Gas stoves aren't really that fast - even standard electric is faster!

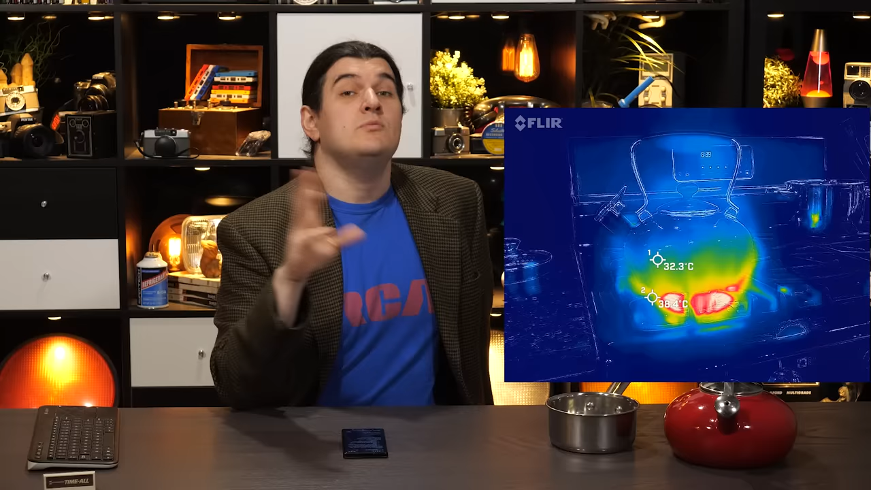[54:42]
You can see that so much energy is just going around the pot. That little 9000 BTU burner is something like 3 kilowatts of heat. That is the most powerful burner on the electric stove. So, the most powerful burner on the electric stove can only produce as much heat as a fairly weak burner on the gas stove. Gas stoves are just so bad at getting the heat energy from the fuel they combust into the cookware that a lot of it goes around the cookware,